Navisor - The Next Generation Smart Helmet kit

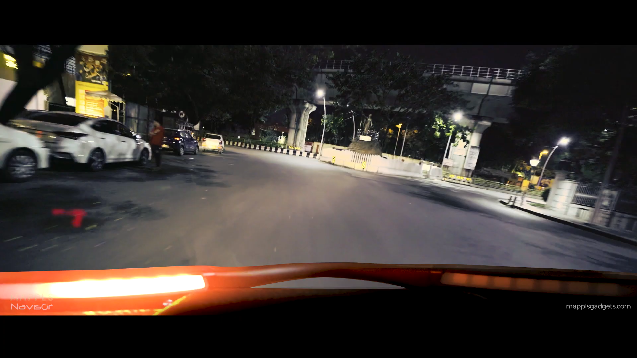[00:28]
navigation cues in your peripheral vision keeps you focused without any distractions